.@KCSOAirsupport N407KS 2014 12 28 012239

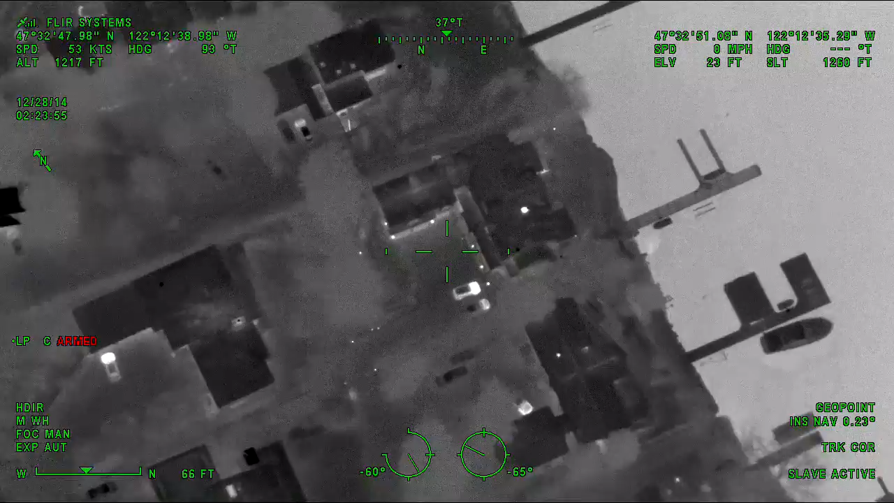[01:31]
Guardian 1, fairly nice house on the water with two vehicles.
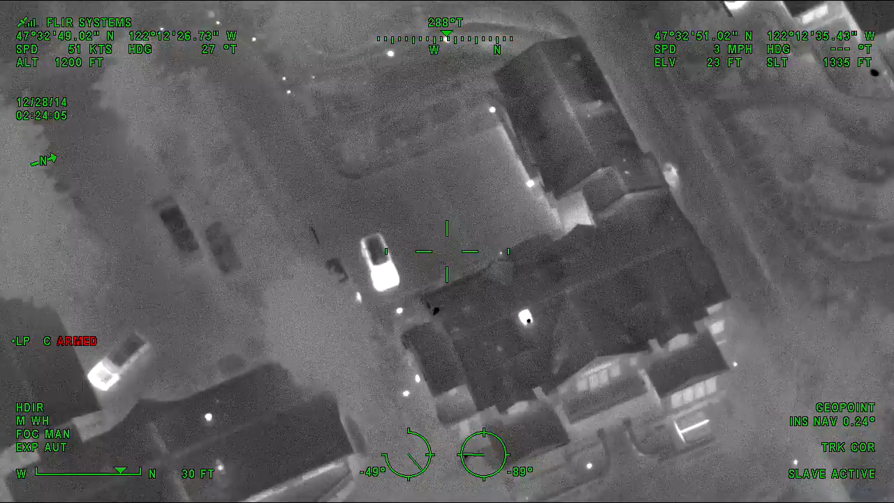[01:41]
I've been recently been running, parked at the residence. Don't see anything going on around the outside.
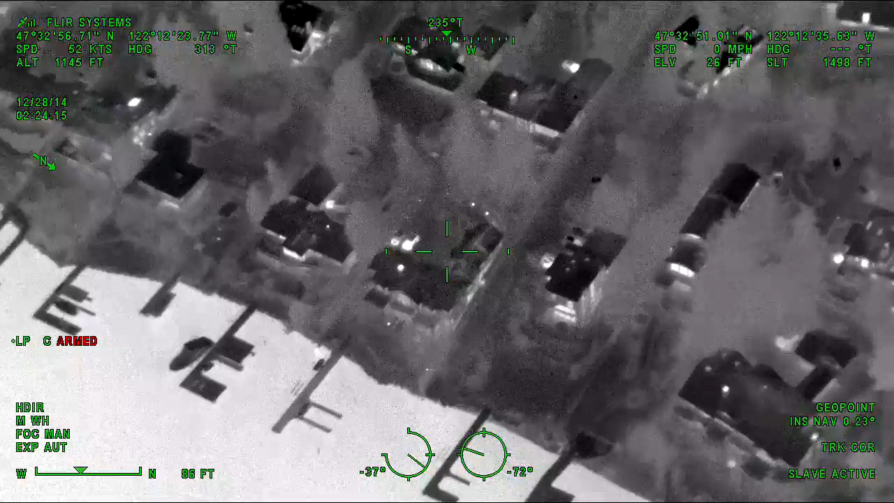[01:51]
2-8, I just called the RP. The person in question is a friend of her son that they were out partying together. His name is Josh. It's not the person we're looking for.